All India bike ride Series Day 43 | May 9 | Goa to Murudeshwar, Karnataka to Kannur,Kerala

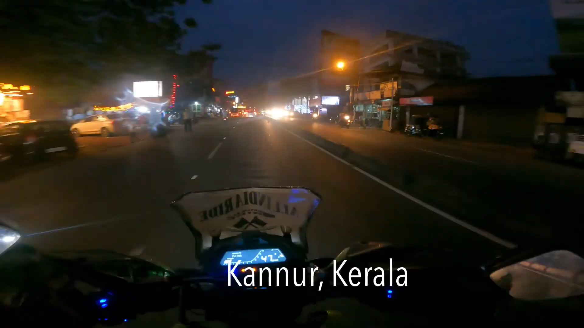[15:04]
இப்போ நம்ம கிராஸ் பண்ணிட்டு இருக்கோம் பாத்தீங்கன்னா கேரளால கண்ணூர் அப்படின்ற ஊரை கிராஸ் பண்ணிட்டு இருக்கிறோம் எங்களுக்கு.